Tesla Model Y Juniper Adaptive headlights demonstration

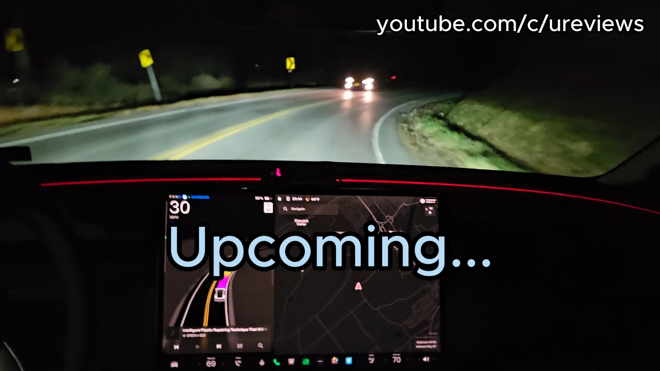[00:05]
nice that was a good demonstration in a turn okay
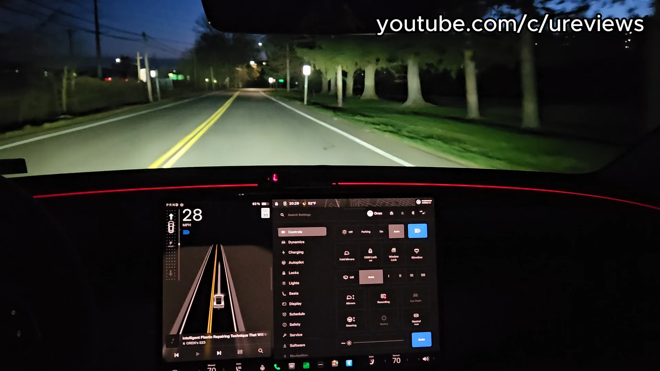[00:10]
so here we are we have the automatic I beams
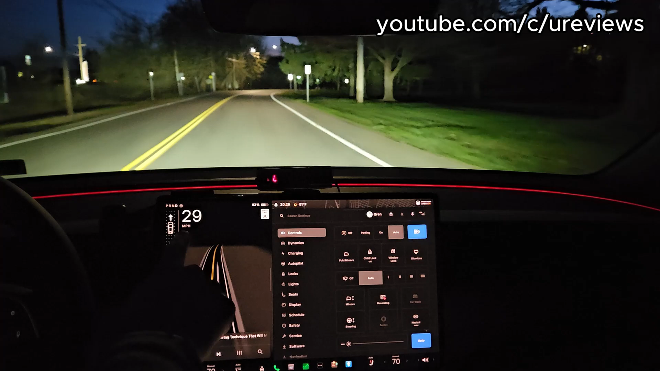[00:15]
on right now and I wanted to demonstrate how it blocks the light wherever it sees a car approaching as you can see it blacks out the area where the car is so it doesn't blind it and immediately it enables that section that works pretty well and Yulia what do you think about the headlights are they're pretty strong and bright yes but
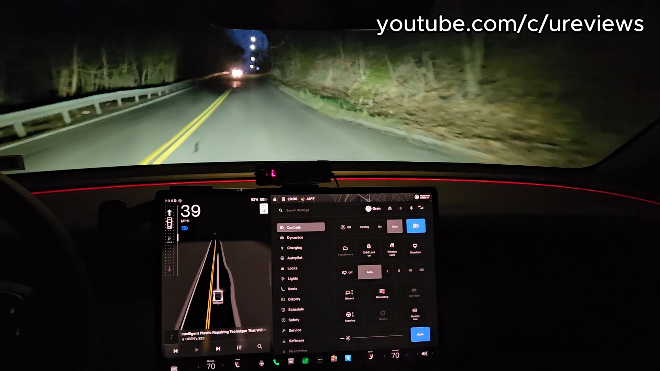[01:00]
it's hard to tell because we know I think with the street light you can see how it blocks that area so this way you don't blind the oncoming traffic perfect that was perfect and as you can see it it it shows the sides this is great in areas that have deer
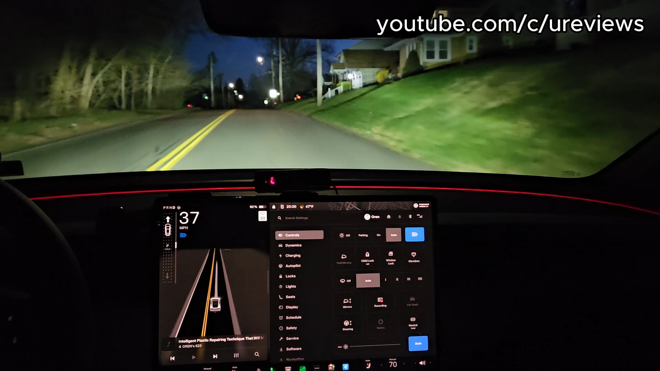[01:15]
so so you would be able to see
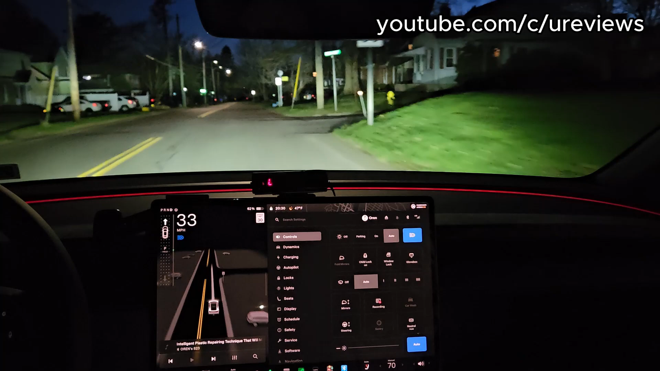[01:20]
deers ears just dear right be able to see deer when they approach the side
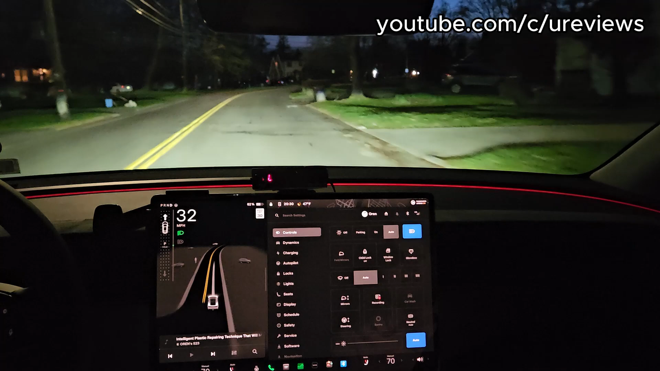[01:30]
now I'm not sure when it decides to put the high beams because for example right now the high beam is not on
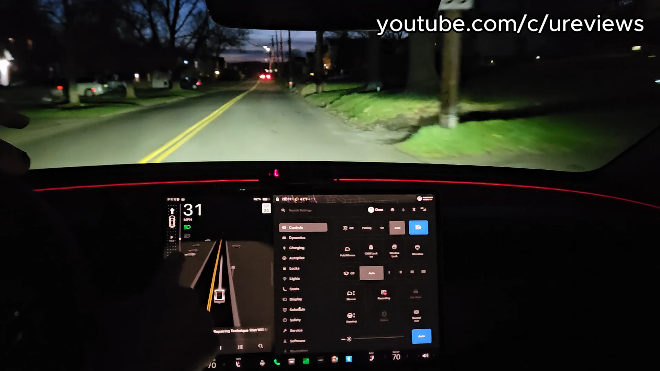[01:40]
what do you think what do you think is the logic for the high beams to turn on I think it's where the last street lights are less straight lights yeah like now we have more street lights we should go to the dark where do we go
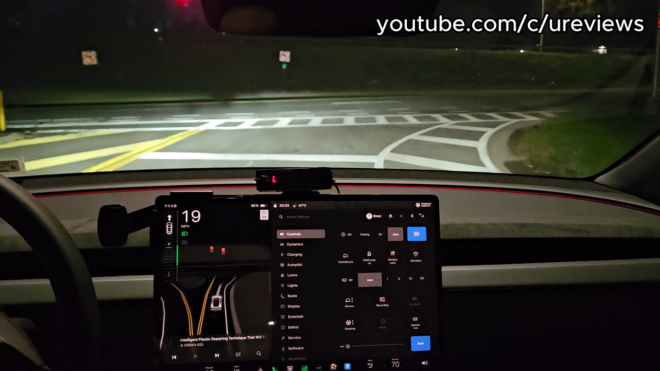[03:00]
you need enough traffic that would come opposing you and yeah it's pretty pretty bright here maybe it is the brightness we will know in a few seconds we will know in a few seconds so it should change kind of now yep
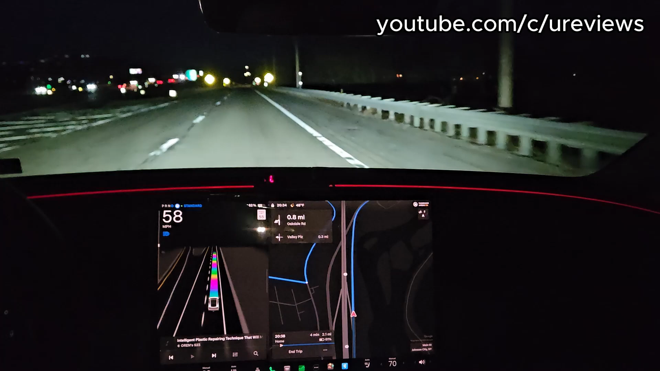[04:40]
let's just go home here here it blocks it there because it's so that there's a car there
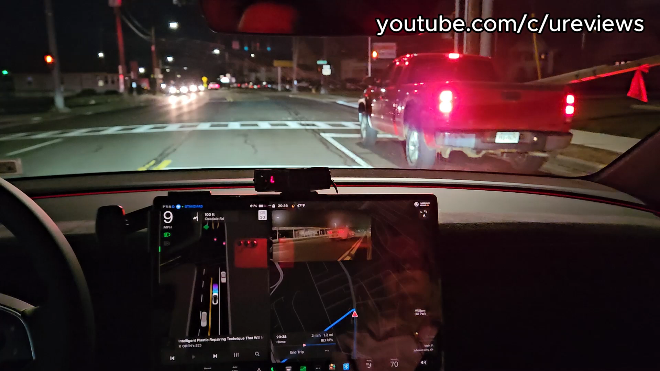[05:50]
what are people doing i didn't even see it i know you did so right here i think this is wrong it should actually go a little a little into the um i'm gonna give it a little push it should go into the intersection
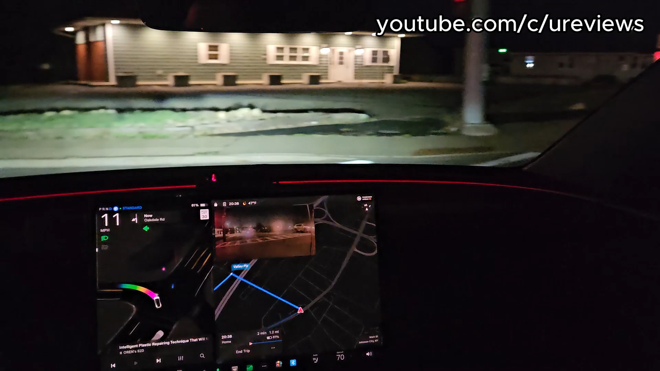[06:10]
so i did uh press on the accelerator pedal just to give it a notch
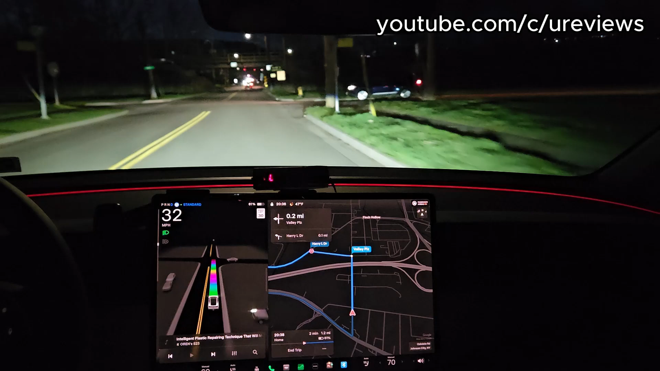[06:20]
so let's see if our theory is correct right after these lights it should put the high beam yes and it did it put the high beam so it just needs um
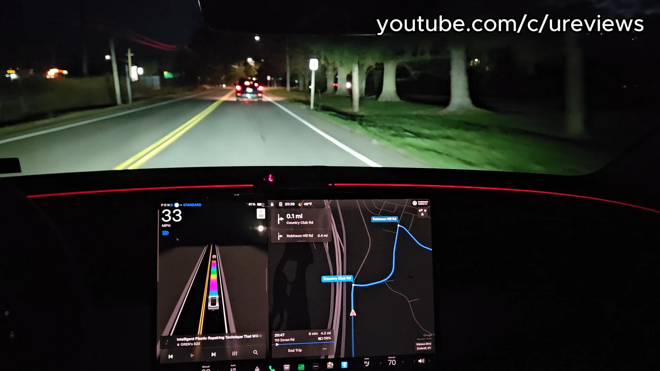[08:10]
so now it's a high beam it was a high beam like in front of those cars where just switched interesting so yeah well now here we have these oh it did put the high beams here but as you can see it blocks that area where that car is and it's literally the the dark area is following that car that's amazing
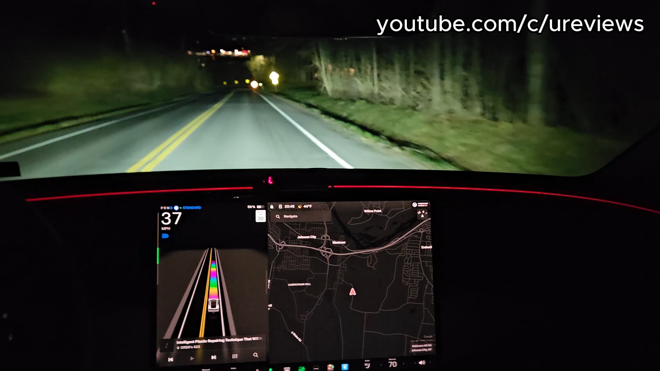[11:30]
Never, ever getting people blind. Look how quickly it... It's like it has a curtain. Anyway, this was the quick video.
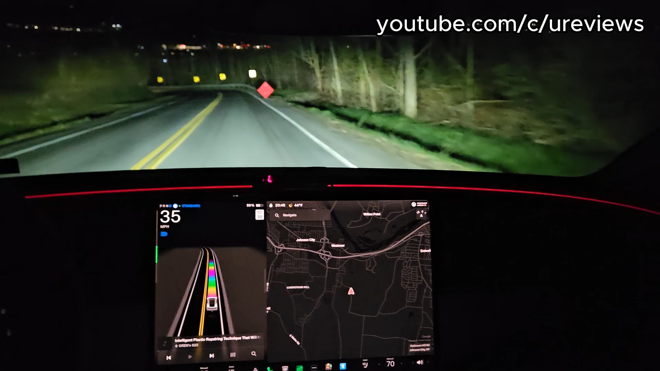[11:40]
I just wanted to show you how the adaptive headlights work. How they block the little sections where cars that oppose you come, so they don't get blinded. And if you liked this video and want to see more videos like this,